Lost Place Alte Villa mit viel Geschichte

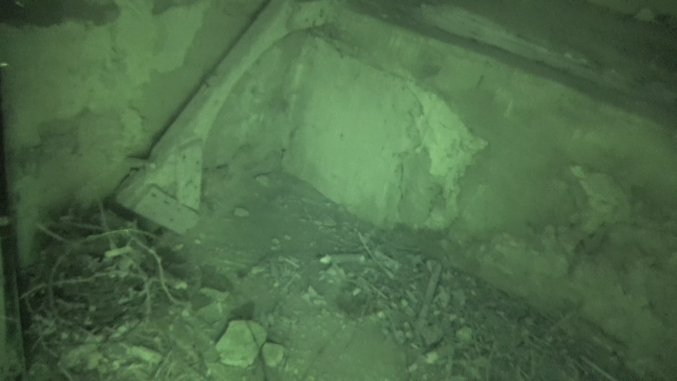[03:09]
Und da oben war das Stroh für die Hasen. Ich höre einen Pool so.
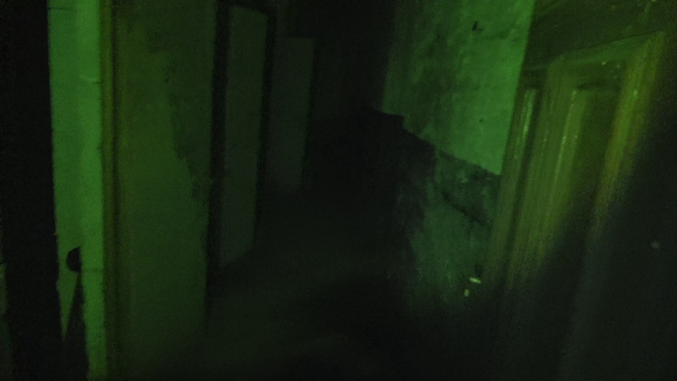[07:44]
Ich habe auf Infrarot geschaltet. Meine Taschenlampe hier ist nicht gerade die beste.
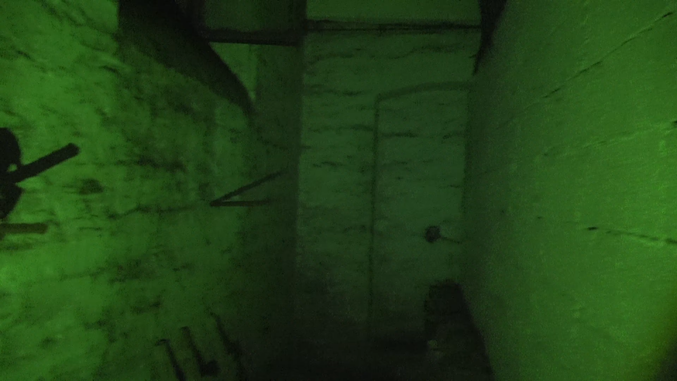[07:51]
Jen läuft hinten mit der großen. Das sieht aus wie Kellerräume, wo wir jetzt gerade sind.
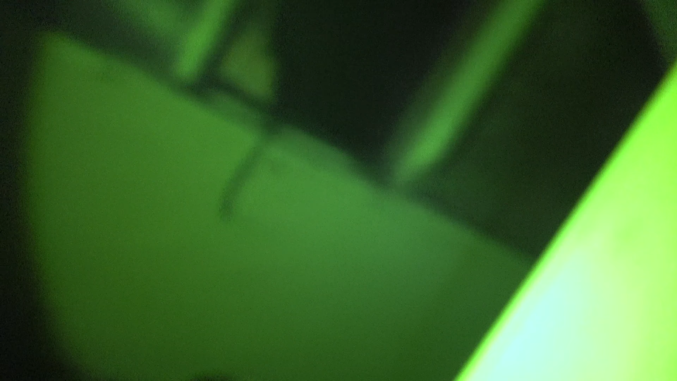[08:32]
Und hier sind wieder trotz Keller ohne Räume.
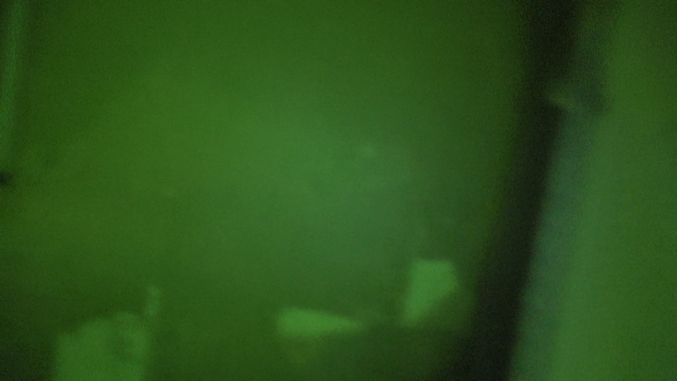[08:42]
Oh, guck mal. Wäre nett, wenn du das deine Taschenlampe wegnimmst, sonst sehe ich hier nichts mehr. Hier ist ein Marienkäfer schlucken von Kindern.
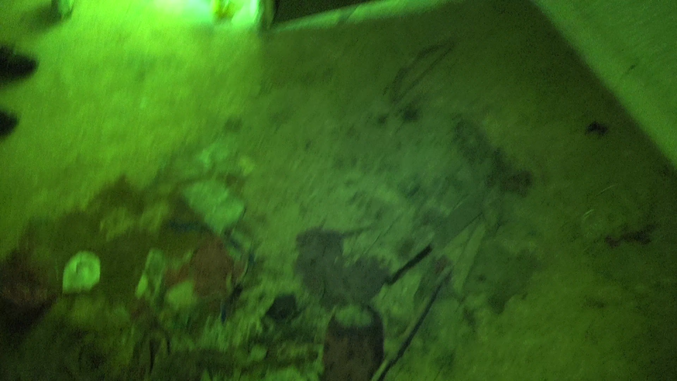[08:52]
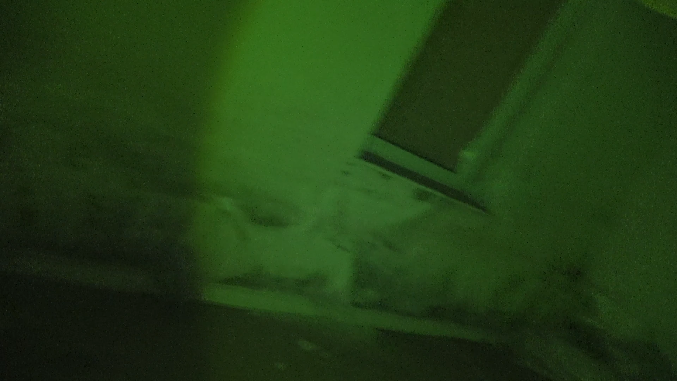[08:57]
Kann sich aber drin verlaufen, ne? Ja. Hier ist eine alte Lampe.
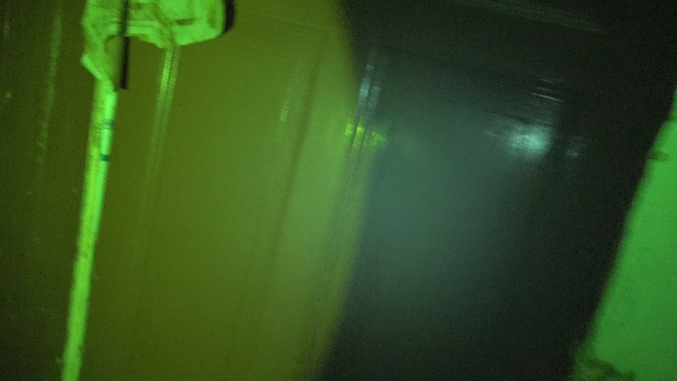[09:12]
Der Boden ist gefliest. Ah, ich würde sagen, das war mal der Haupteingang von vorne. Hier geht's nach oben.
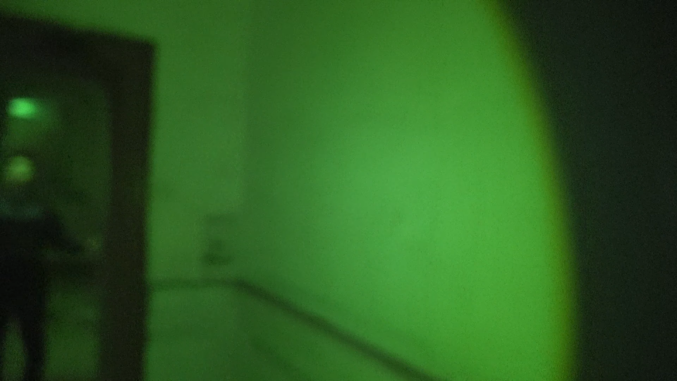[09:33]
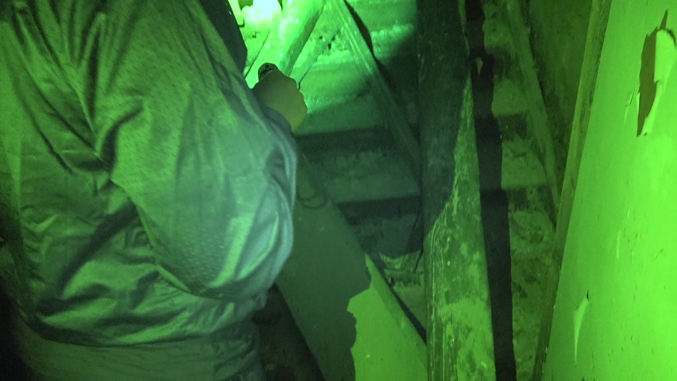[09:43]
Jen, es ist besser, wenn ich gehe, weil ich dicker bin. Ja, ja, aber wenn es mich hält, hält es dich auch.
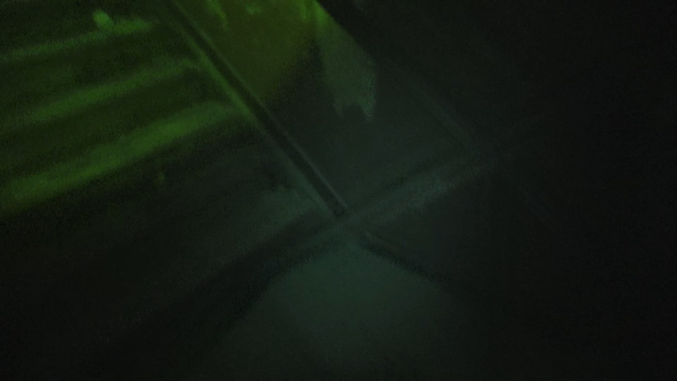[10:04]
Nee, es sieht nicht stabil aus. Ach du heilige Scheiße. Oh, hier, jetzt sieht es ein bisschen locker aus.
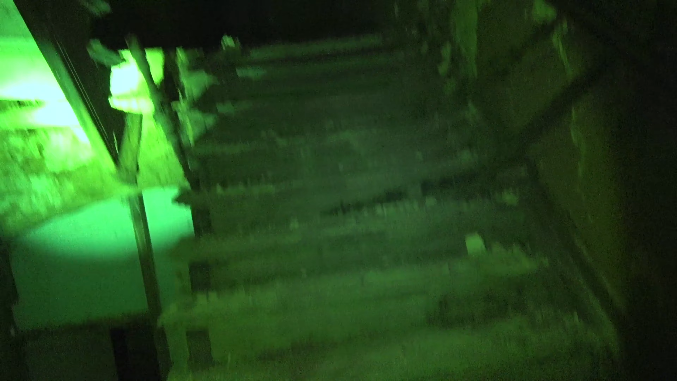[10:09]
Schön.
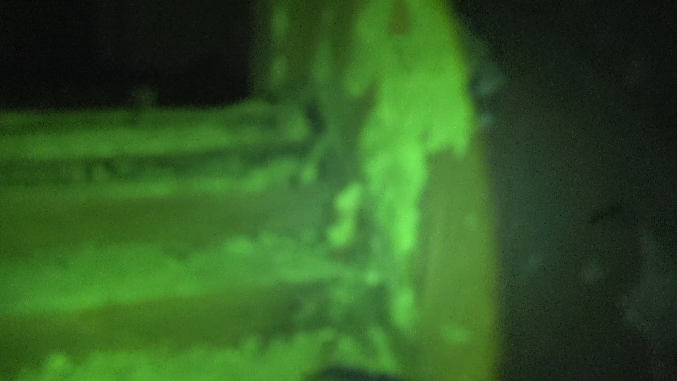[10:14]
Geh so weit wie möglich rechts.
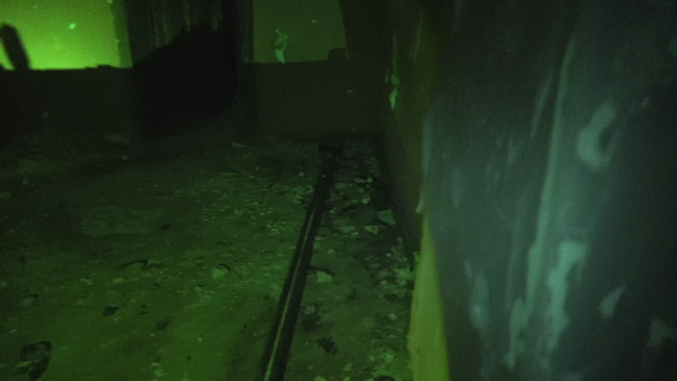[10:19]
Okay, wir sind oben. Und hier sind die Böden Beton.
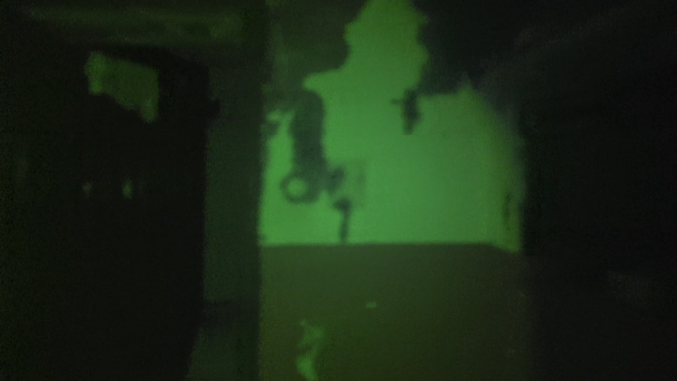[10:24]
Trotzdem darauf achten, mehr hoch kommen wir nicht mehr. Guck mal. Also ganz oben bleibt für uns gesperrt, weil die Treppe nicht keine Aufhängung mehr hat.
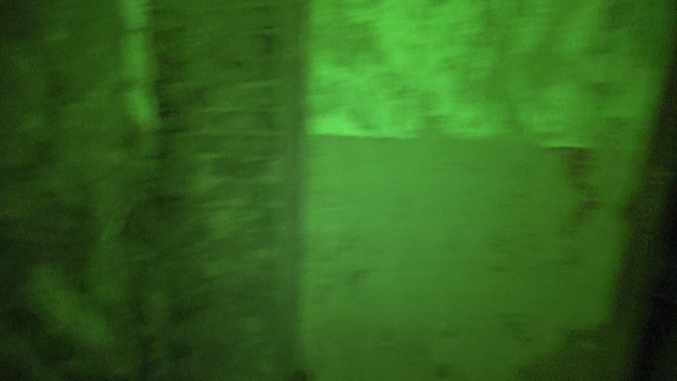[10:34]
Glaube ich nicht. Jetzt hat man ja von unten auch eine hoch gehabt.
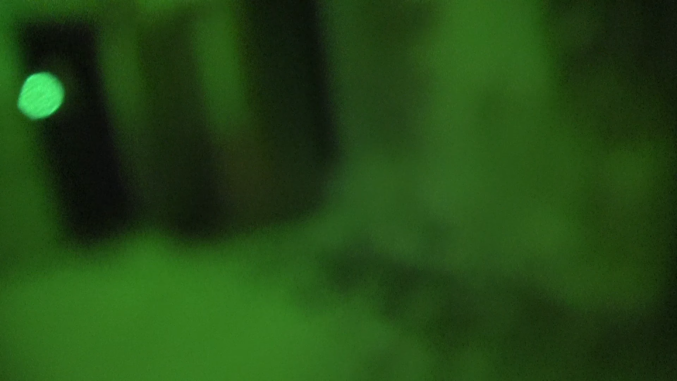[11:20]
Hier ist alles im grün gehalten. Nee, das ist kein Schimmel.
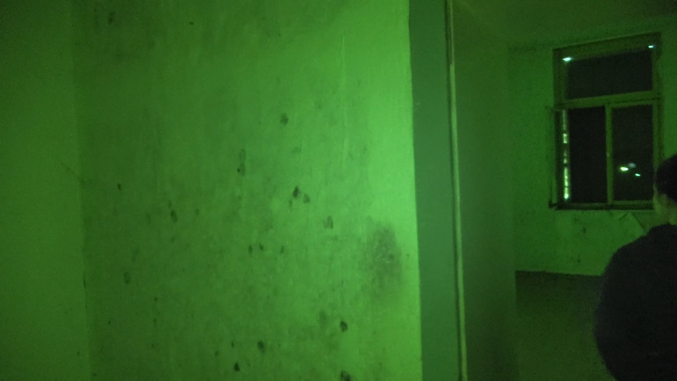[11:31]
Ja, hier ist auch wieder Schimmel, ja natürlich, aber da hätten wir grün gestrichen. Also, ich schalte mir nochmal auf. In meiner Sicht.
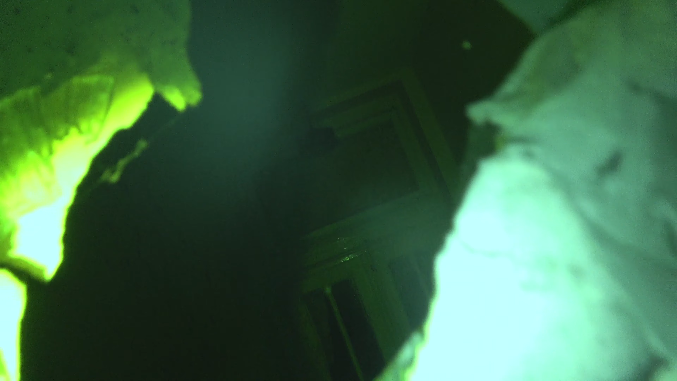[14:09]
Da ist eine Tür drin. Eine Glastür. Und da ist auch wieder eine Tür. Warte. Da, hier ist nichts. Boah, wie gruselig ist das denn? Das könnte mal eine Tür gewesen sein hier.
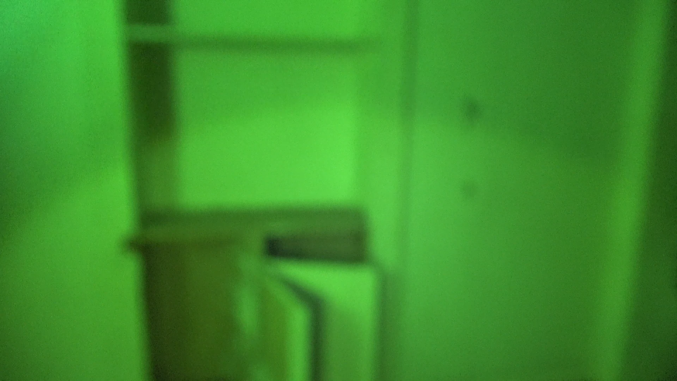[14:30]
Pass auf, psst, ruhig. Ne? Die ist massiv. Boah, das ist aber gruselig. Jetzt ist meine Neugierde.